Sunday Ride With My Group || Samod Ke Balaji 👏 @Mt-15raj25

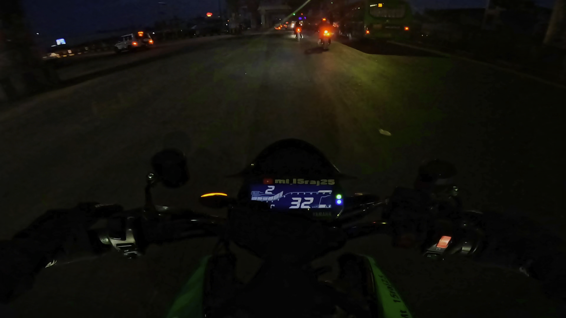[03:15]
सुबह का टाइम है इस मिरर में दिखता नहीं है में थोड़ा डंग से
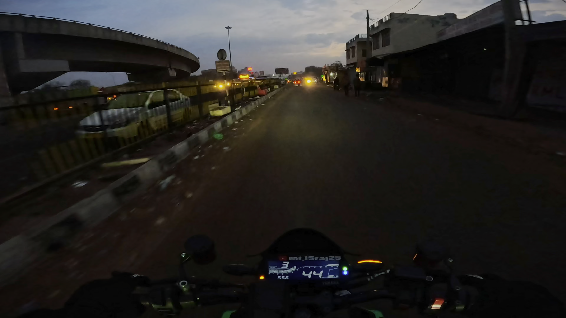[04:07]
आपको सुबह का वी दिख जाएगा नहीं तो रात होती तो कुछ दिखता नहीं और सामने का देखो कि तप्यारा भी हो है
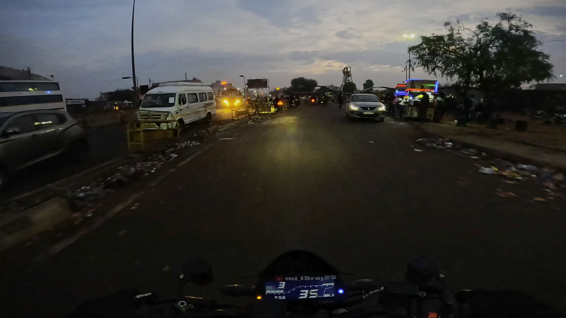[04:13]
और सूरज अभी तक निकला निया धंग से पूरी तरीके से तिंग
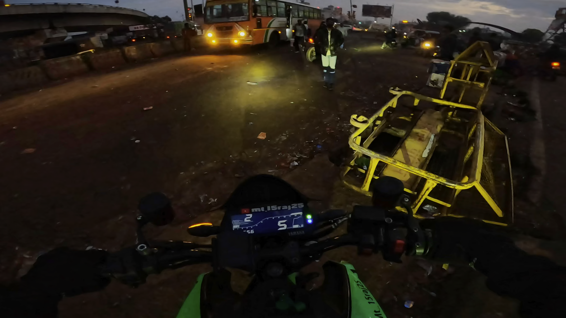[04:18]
तिंग दिंग तो वहाई यह यह वही रोड़ है जहां से सारी बस अलगती